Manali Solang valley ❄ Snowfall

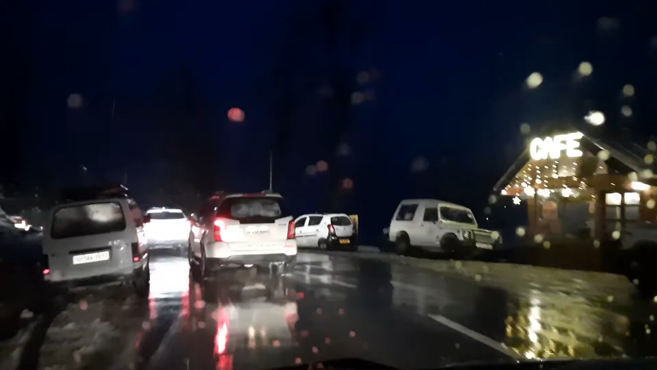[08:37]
कि बर्फ जमी हुए बिल्कुल रोड पे अधर और ये इधर हां देखो कि बर्फ कितनी है
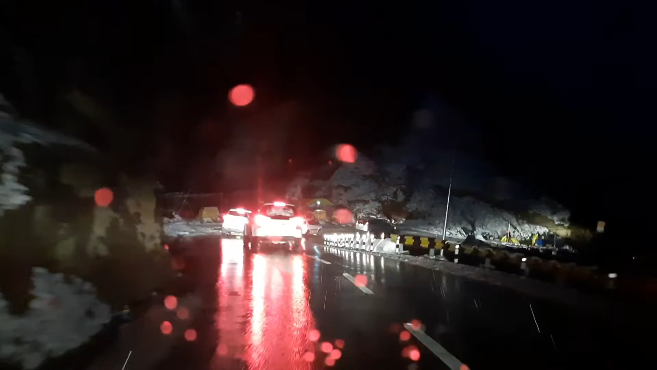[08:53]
सामने सामने देखो लो सामने से उस पर रोतां जा सकते हैं बंद है